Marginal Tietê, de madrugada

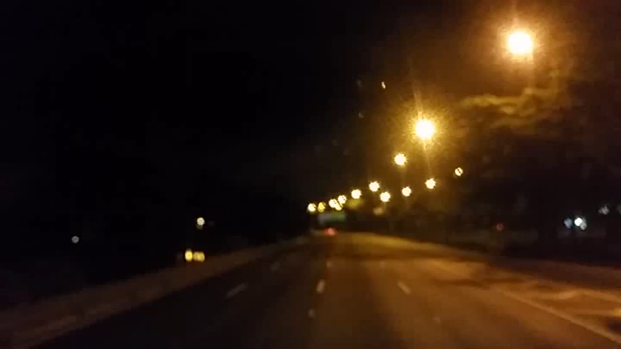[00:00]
E aí galerinha, bom dia, bom dia, são 3 horas e 30 minutos da manhã do dia 25 de abril de 2015 Estamos aqui na Marginal Tietê, no São Paulo, no sentido Castelo Branco, no sentido Sul Começamos cedo hoje, dormi cedo, levantei cedo pra passar São Paulo aqui mais tranquilo
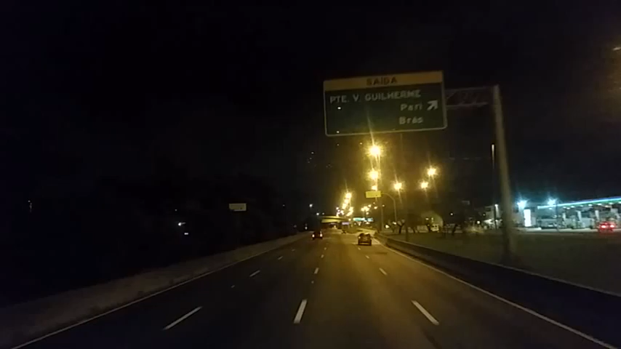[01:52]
Aqui é a ponte da Vila Guilherme O Atsuda ali com a ponte É, meu amigão lá de Leme Não é não Vamos aí pra cá
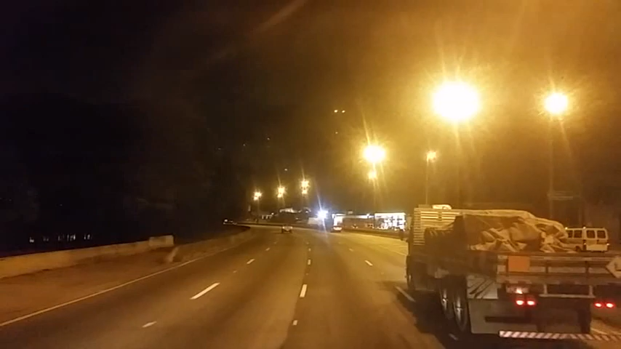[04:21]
As pistas foram largadas Fizeram essa pista expressa Fizeram a central Fizeram a marginal Do lado, lá local Ah, se fosse que nem antigamente Isso não dava mais pra transitar pra aqui, não É, não gosto muito de fazer vídeo aqui Pessoal quase não curte
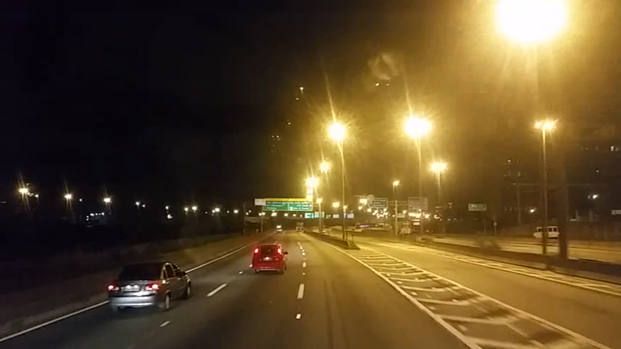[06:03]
Quase lá em Taupaté Praticamente O Paulão vinha junto Daí quando eu falei pra ele Onde ele ia parar Acabou Se desgarrando Eu acho que ele parou No posto Do frango assado Pra você não se perder Na marginal Aqui, ó Se você for passar direito Sempre mantenha Na pista da esquerda Sempre acompanhando Viu Sempre Aí não tem como você errar
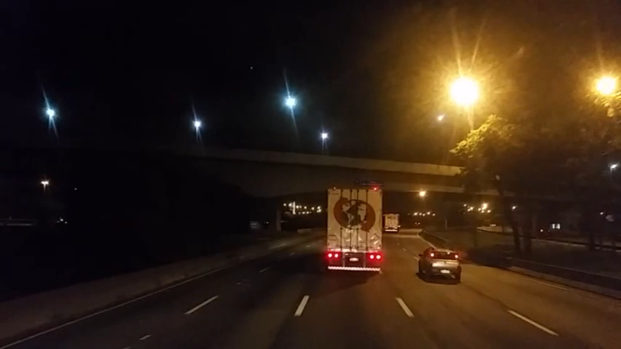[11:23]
Ele costurando Trânsito com caminhão Não se costura Trânsito Nem com carro Não vai com caminhão E vai pra cá E vai pra lá E aí uma pista E vai embora Agora não tem nada aí Pra te atrapalhar Se vai entrar ali Já fica do lado direito E lá atrás Não precisa ficar Costurando todo mundo